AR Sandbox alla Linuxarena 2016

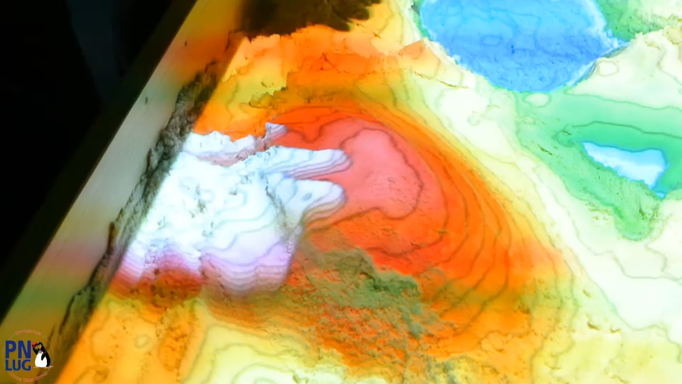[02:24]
Infatti vedete che abbiamo un livello zero che sarebbe il livello dell'acqua,